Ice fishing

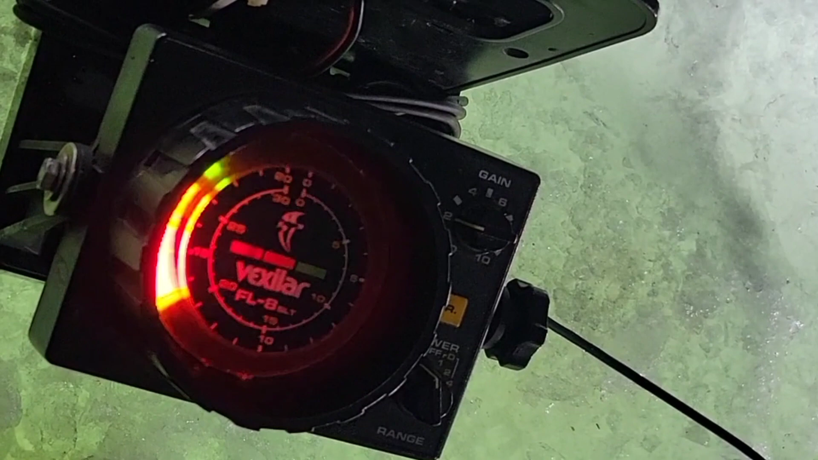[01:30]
See, that's my jig right there. Yeah, right. Let me point at it.
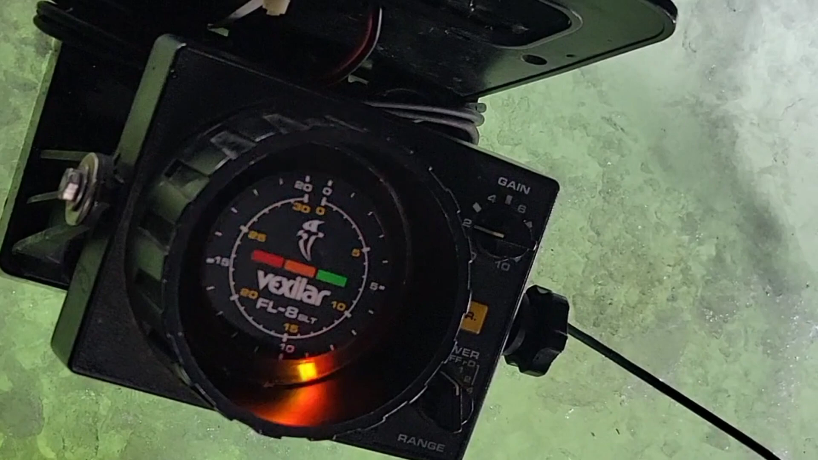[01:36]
That's my jig right there. That's the bottom down here.
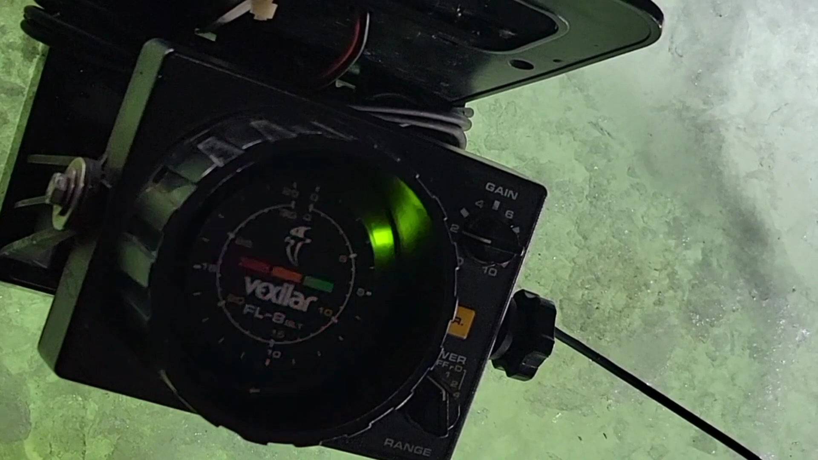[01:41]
And the closer I get to the bottom, you'll see a fish come up. All that flashing right there, that's interference.
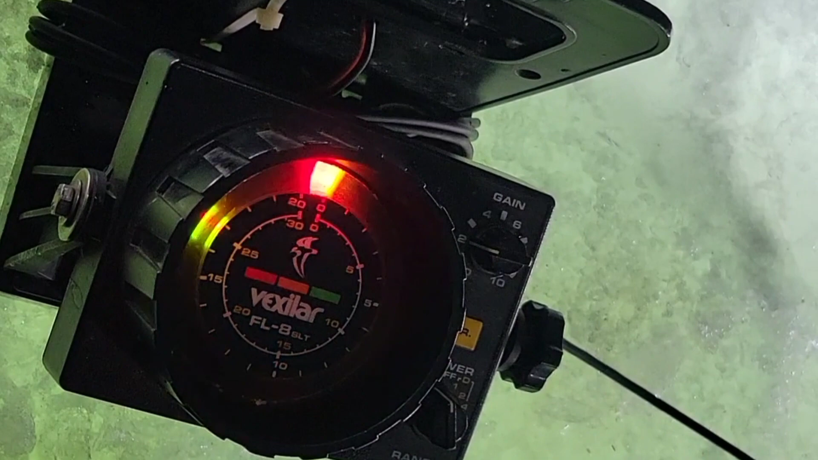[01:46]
I could change channel and see if it helps some. Or I could turn the gang down.
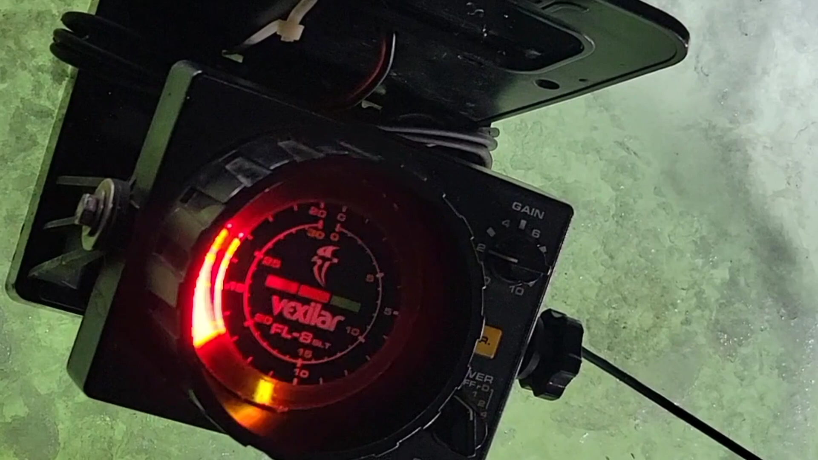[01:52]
But right now, we are in 12 feet of water. So I could turn the gang down a little bit.
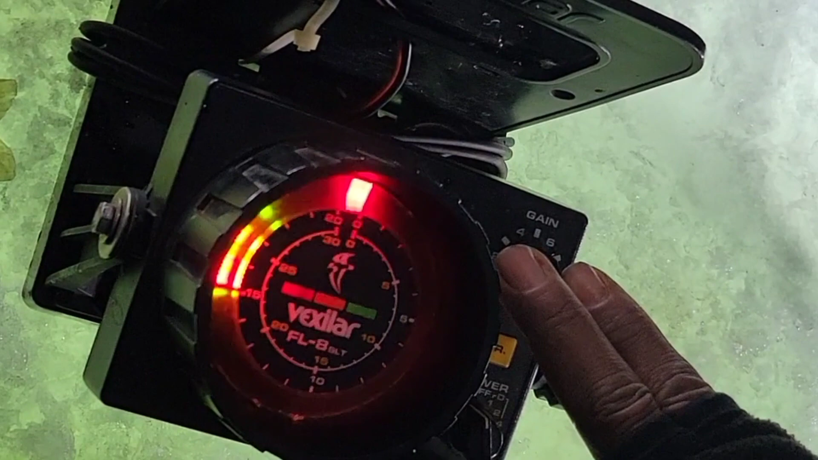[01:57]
And that'll help with some of that.
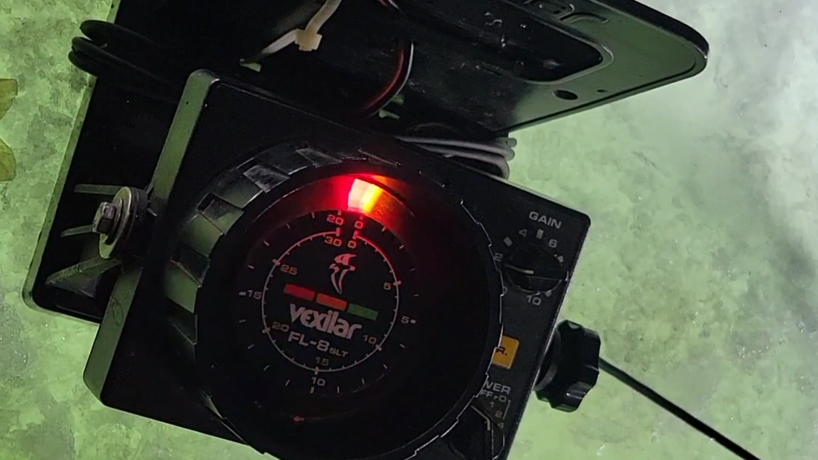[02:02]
But in deeper water, sometimes you can't see the jig if you don't have the gang turned up. So, right now, I don't see anything.
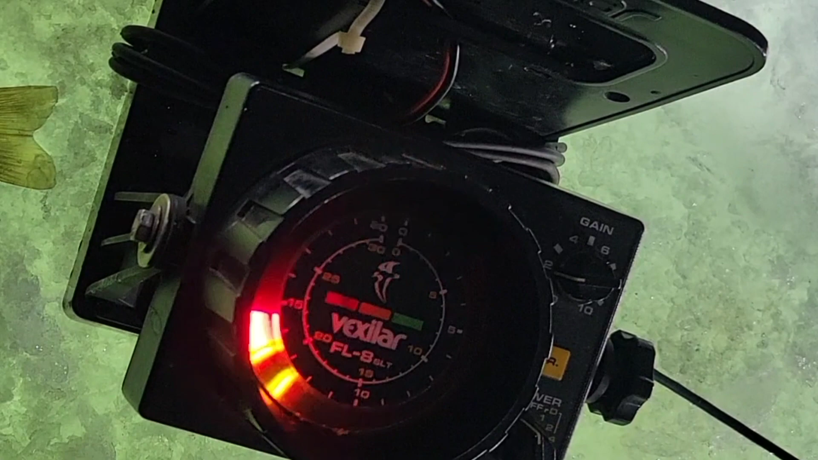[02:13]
Oh, there's one. I see one moving down there. So, I'll try to entice them to come up off the bottom and bite.
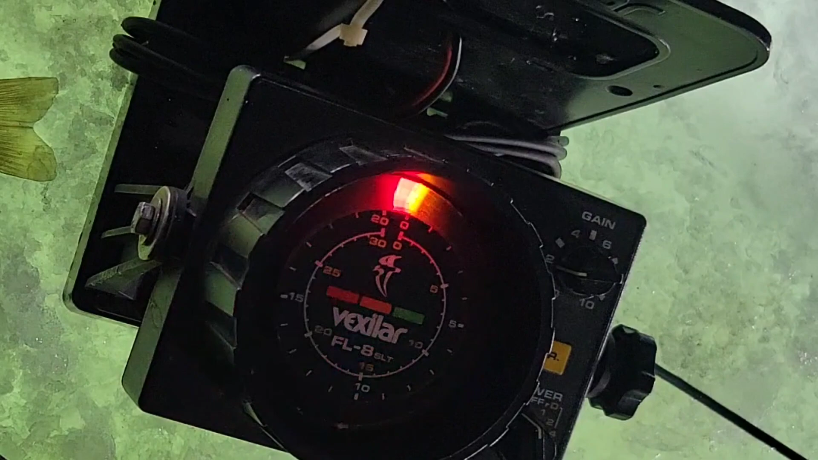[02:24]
Sometimes they won't do it, guys. So what I do, I raise up high first.
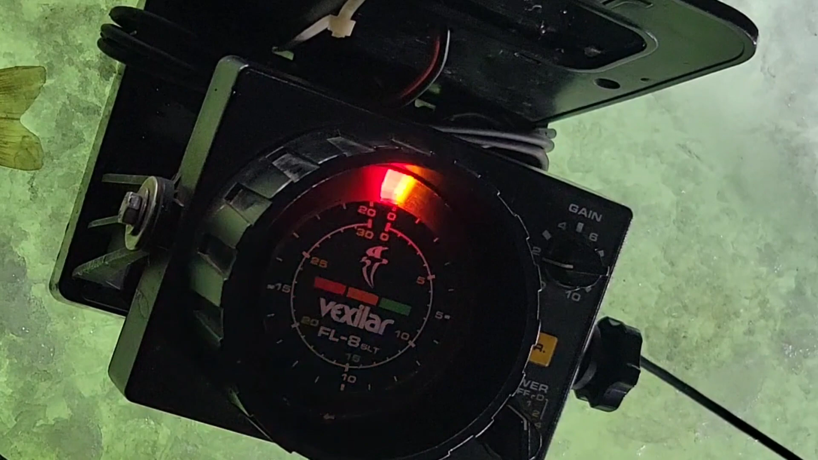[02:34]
And see if that'll get any to come in. If that don't work, I let it down and I hit the bottom and stir it at the bottom a little bit. So that's what I'm going to do now. Hit the bottom. Bounce it off the bottom a little bit. And then I reel it in.
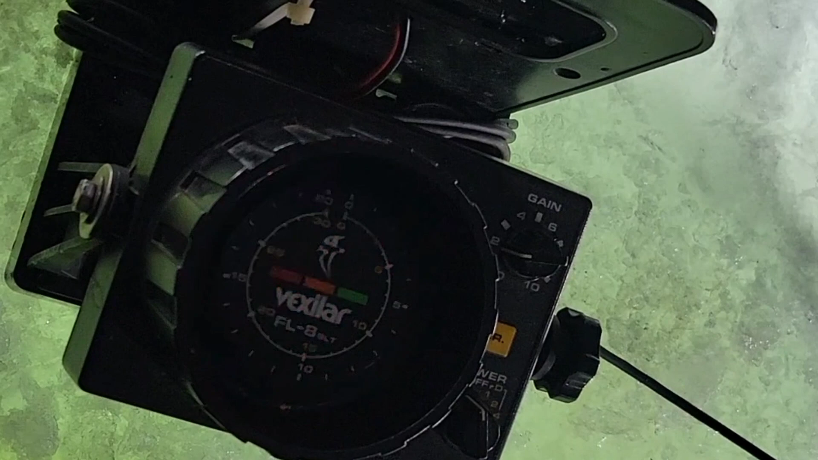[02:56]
And they're thinking that it's something injured that they can eat, right?
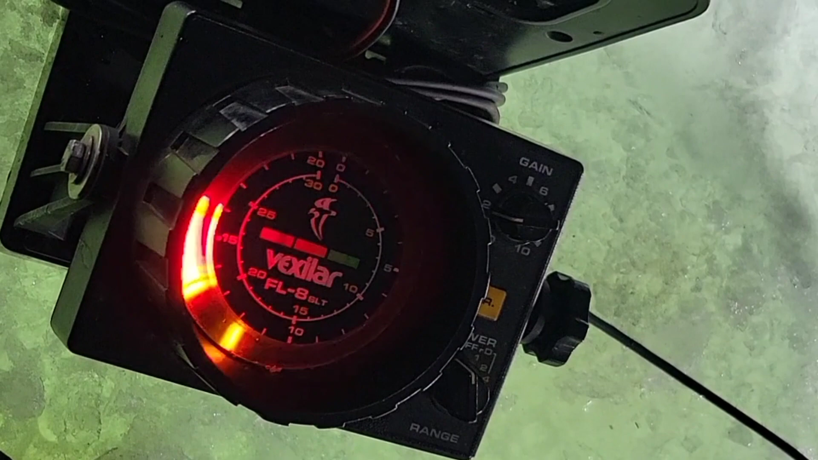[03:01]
Yeah. Or they're thinking that something else has gotten one. So, so far, nothing. I got a couple more holes cut I'm going to try. So, if this one don't do anything, at least she's out of the elements. Oh, here's one right there. He coming fast, too.
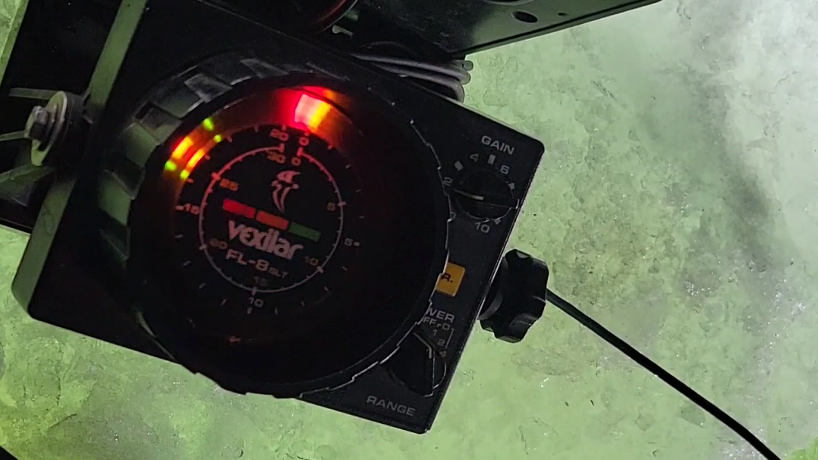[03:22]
At least she's out of the elements. And I'll go check out some other holes. If we have to, we'll move the shanty over a different hole. He's right on the guy, but right now he's not hitting it.
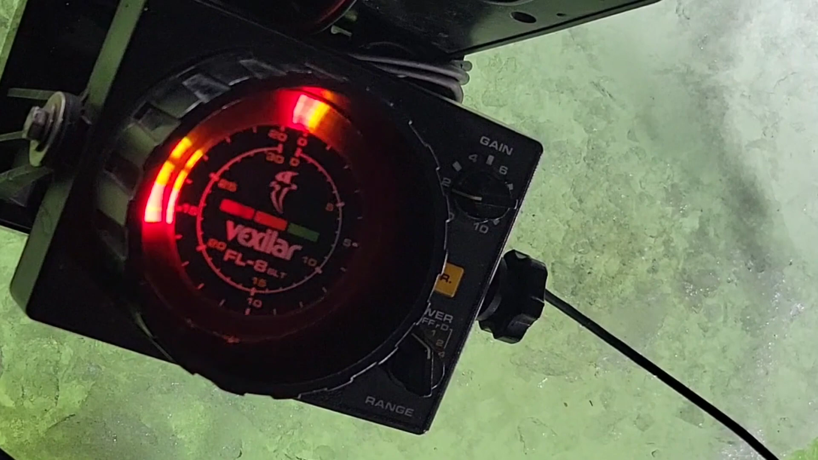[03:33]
I mean, he's right on it. He's looking at the hood.
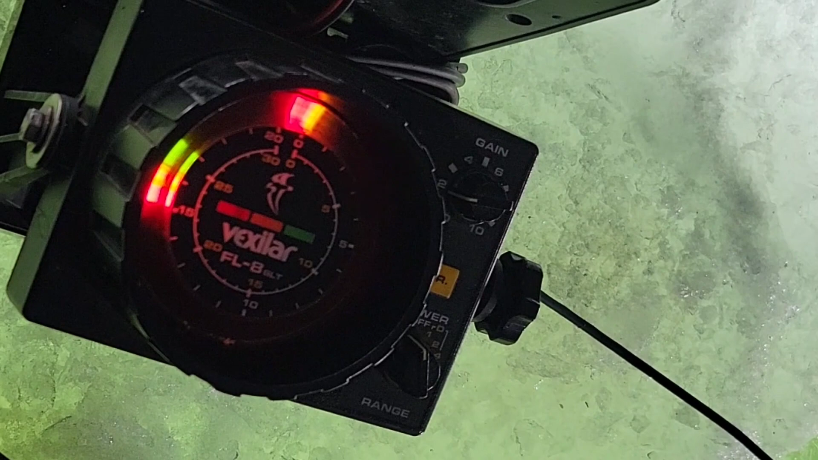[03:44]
Can you see it? Oh, I see some stuff. No, I don't see it. I don't see it. See, that's me right there.
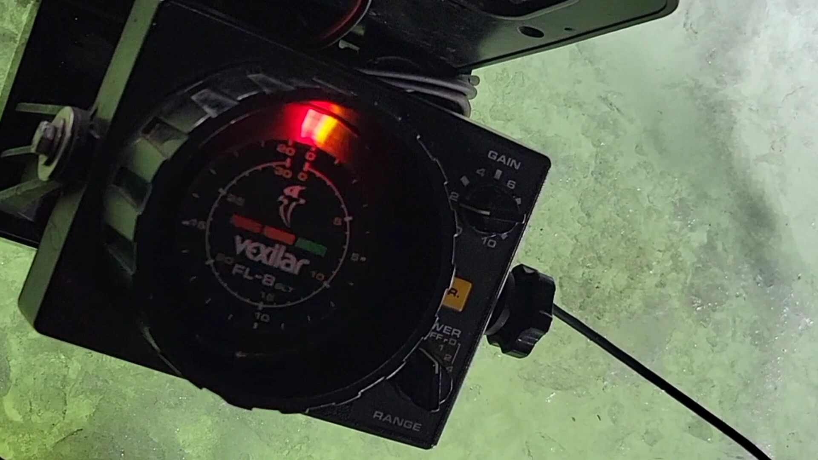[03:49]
That's it. It's going back down. I see, I see. It's going back down. Yep. That's me on the top. Right here. Yep.
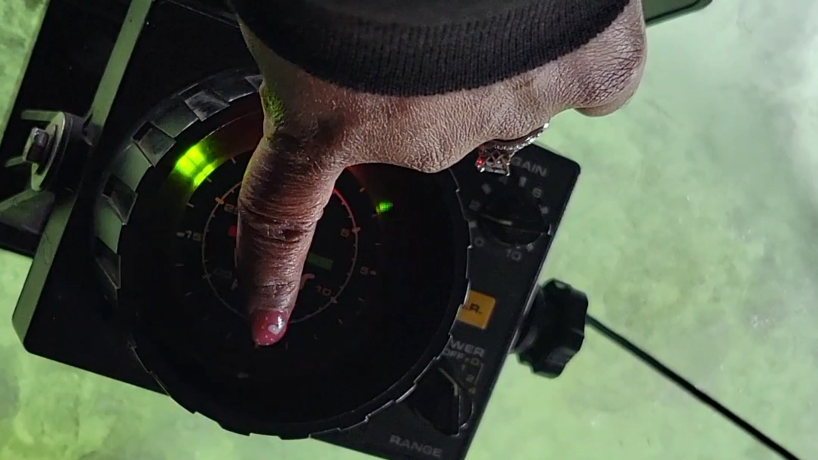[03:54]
That's me right there moving. That's the fish that just went back down. So, I didn't tie this one off the bottom, guys.
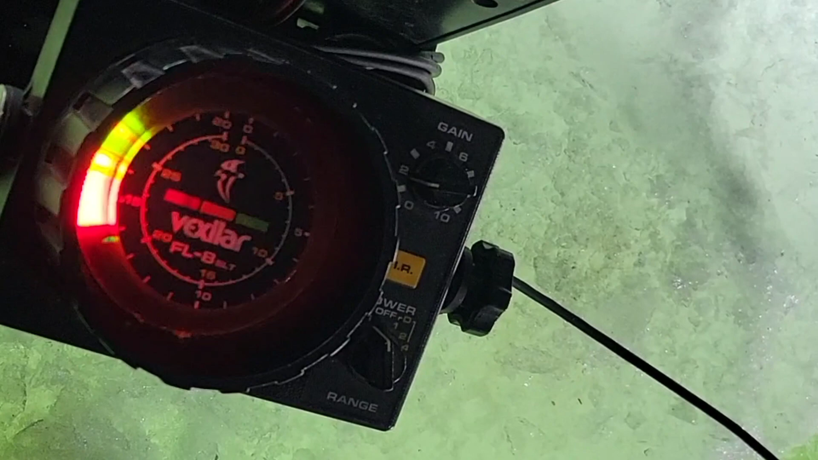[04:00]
But he said no thanks. Here comes another.